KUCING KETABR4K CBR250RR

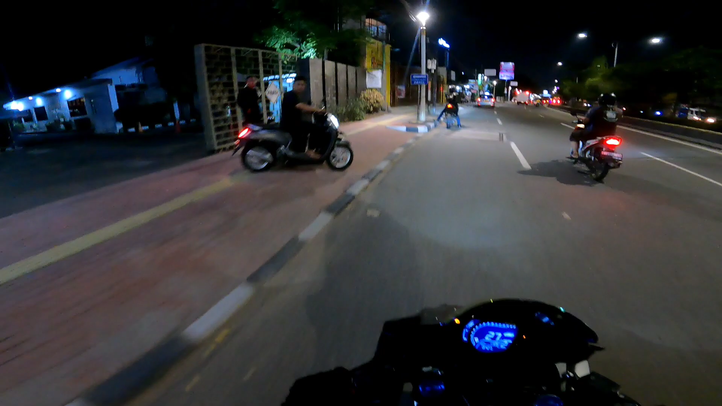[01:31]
nabrak kucing. Lihat lagi kan. Enggak apa-apa anjay. Gua ngeri mati dia. Aman.
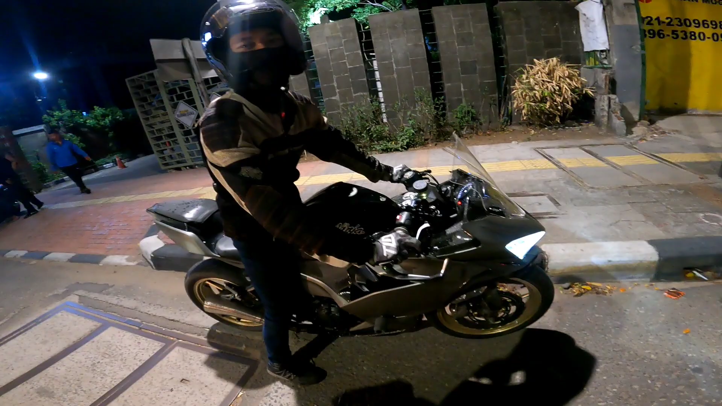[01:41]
Nyawanya berkurang atuh kayaknya dah. Set dah. Gua ngerem sampai pakai kaki.
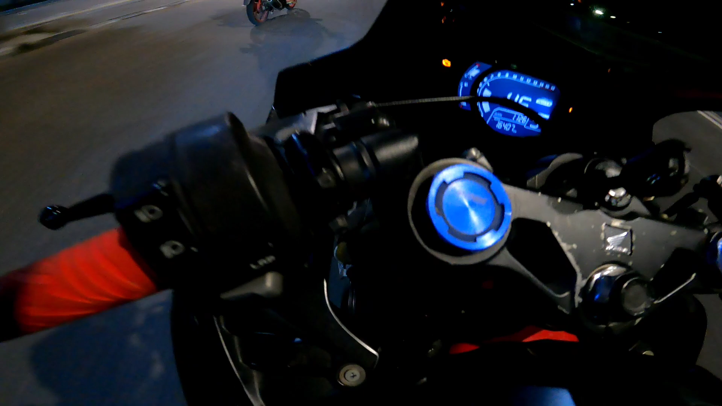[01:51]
Maaf ya, Cing. Gua lagi ngebut. Emang kucing nyawanya 9.
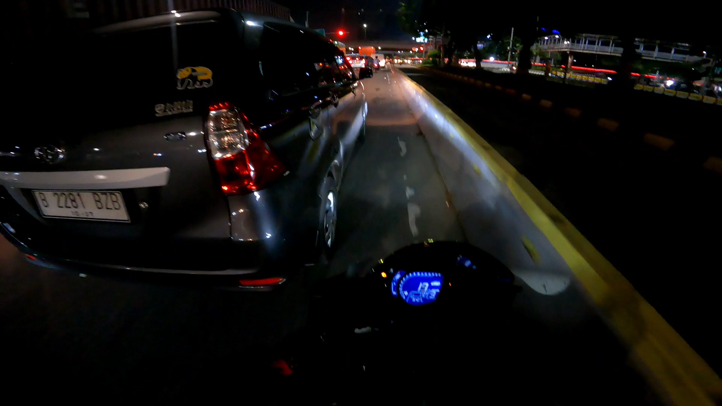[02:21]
Mudah-mudahan kagak kenapa-ngapa tuh kucing. Berasa banget gua tadi ngelindes ya. Degles ya.